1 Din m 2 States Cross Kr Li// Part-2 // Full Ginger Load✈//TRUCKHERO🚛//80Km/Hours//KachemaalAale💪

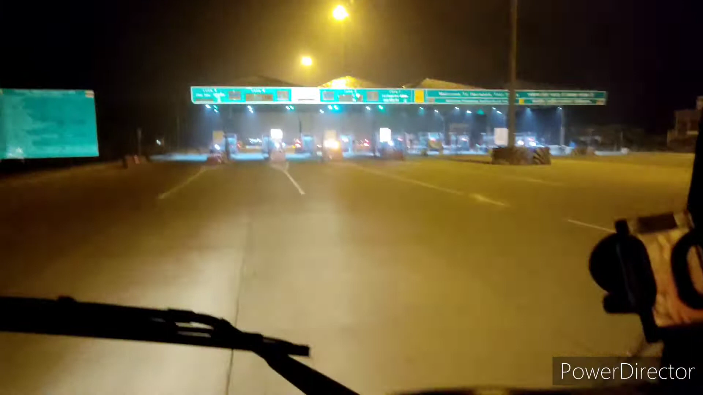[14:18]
लोगों पहुंच गया हूं नर्वाना टोल टेक्स पर तो तब से काफी
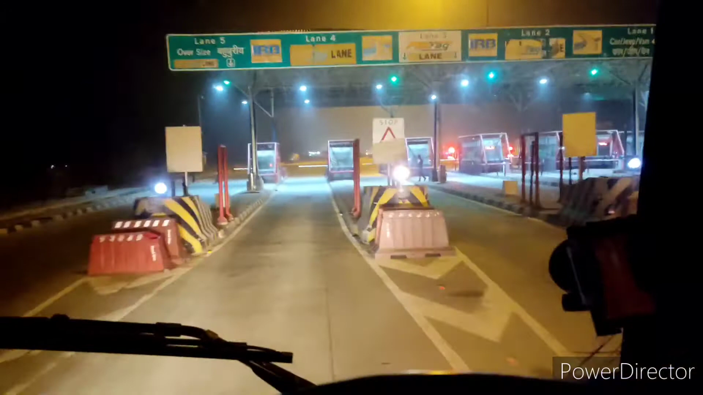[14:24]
देर से सोच रहा था चाय वाड़ा मिलता चाय वाड़ा मिला ही नहीं बस अब देखता हूं यहां मिल जाएगा आगे चाय वाड़ा बस